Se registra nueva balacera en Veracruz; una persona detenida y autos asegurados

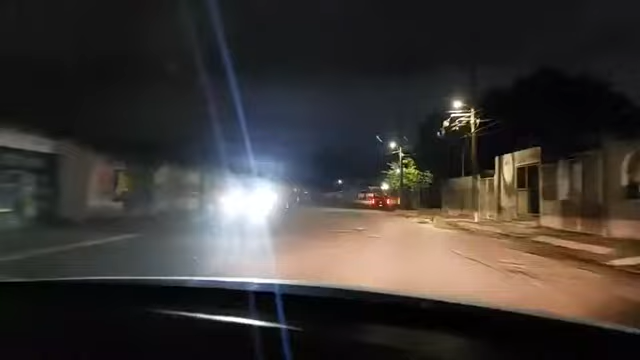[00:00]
Que se vea así la movilidad
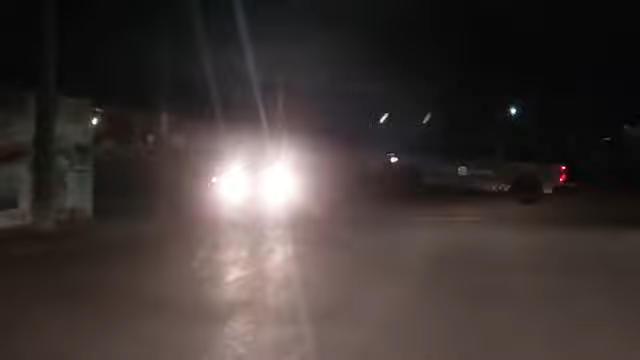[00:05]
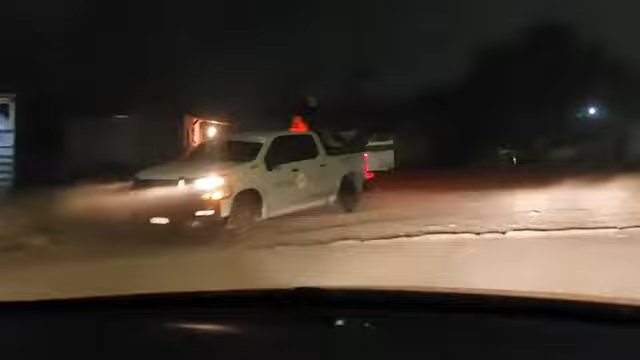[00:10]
¿Qué tal? Buenas noches, buenas noches a todos los que nos siguen a través de Veracruz en alerta Nos encontramos del otro lado ya de la zona de esta brecha que le conocen Por la parte de las vías de tejería en este momento continúa la presencia
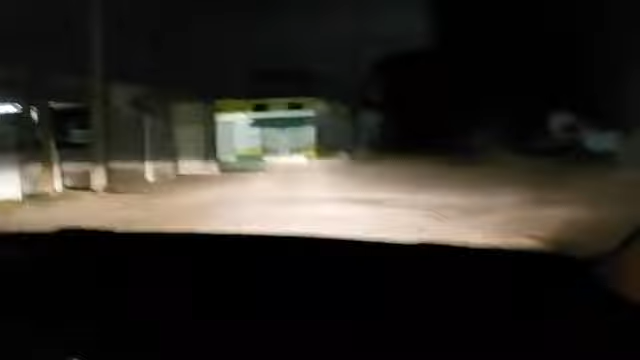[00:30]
Una presencia bastante importante de unidades de las diversas fuerzas federales, estatales Guardia Nacional, CEMAR
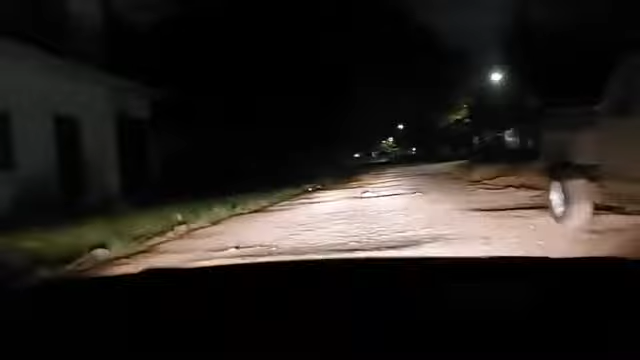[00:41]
Pudimos oír una sirena en este momento Y bueno pues como les informábamos en la primera transmisión Que realizamos hace algunos minutos desde el otro lado Pues bueno nos tuvimos que mover, que dar toda la vuelta acá por esta zona Hay mucha presencia sobre esta calle Azteca, se llama la principal de tejería me parece Hay un retén ahí atrás, perdón, antes de llegar a las vías Hay bastante presencia de unidades de los diversos cuerpos de seguridad
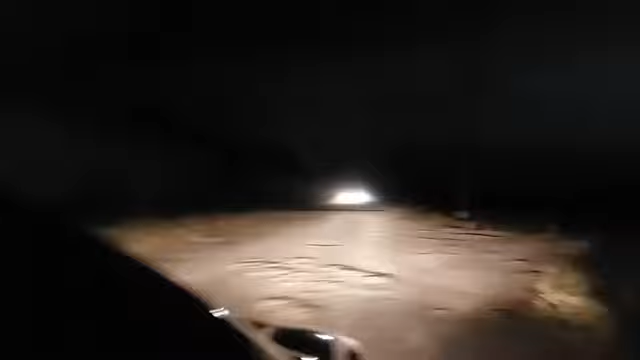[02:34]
Y bueno vamos hasta, hasta donde podamos Hasta donde podamos llegar Estamos del otro lado de esta brecha Aquí vemos unidades de la, de la Sedena De la Secretaría de la Defensa Nacional Eh, saliendo de este lugar Aquí vea Ejército Mexicano Sedena Saliendo de este sitio La verdad es que es una zona bastante aislada Esta brecha Eh,